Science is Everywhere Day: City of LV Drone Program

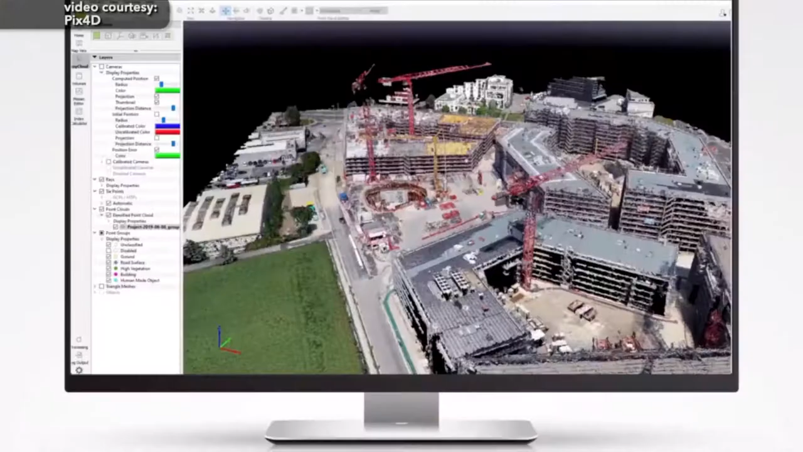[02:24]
By using their software, the drone can be programmed to follow an automated flight pattern
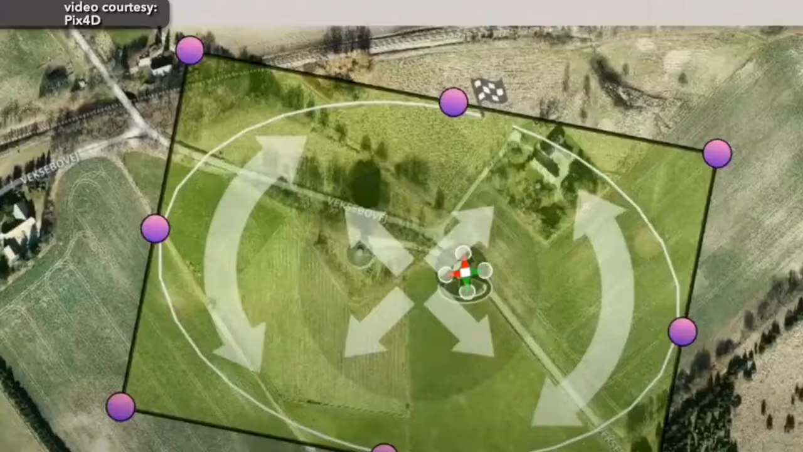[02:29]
and photograph multiple photos and different angles.
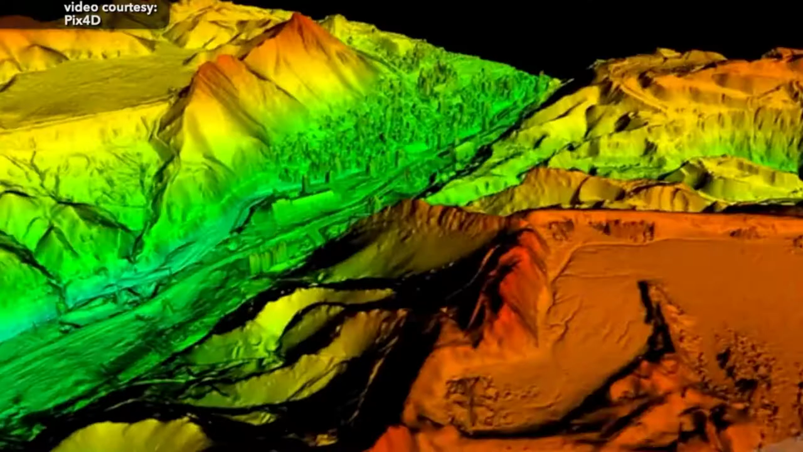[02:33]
Once this data is entered into the program and processed,
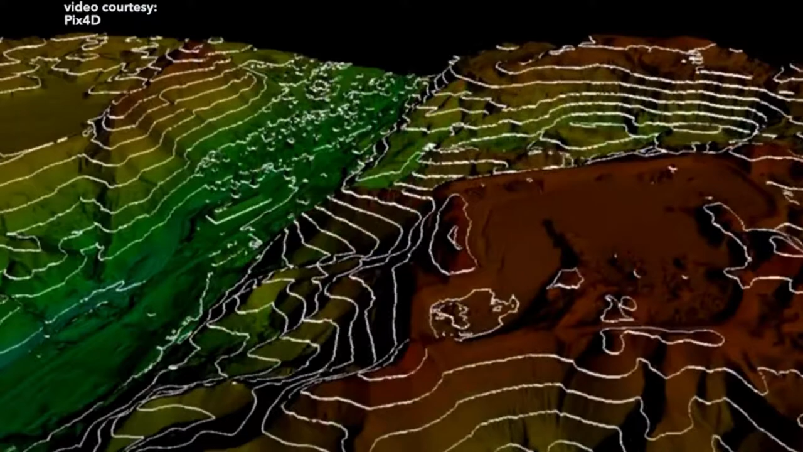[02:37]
a 3D file is created that can be used for napping and surveying.